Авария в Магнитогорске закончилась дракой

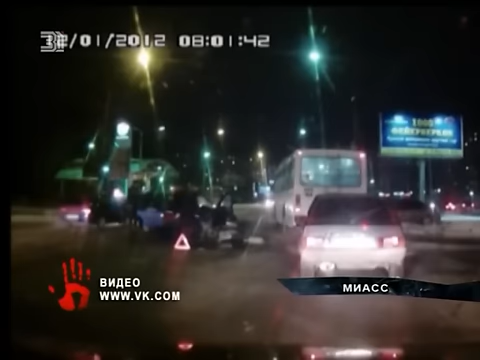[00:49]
По словам очевидцев, автомобиль ЧО протаранил иномарку, проигнорировав красный сигнал светофора.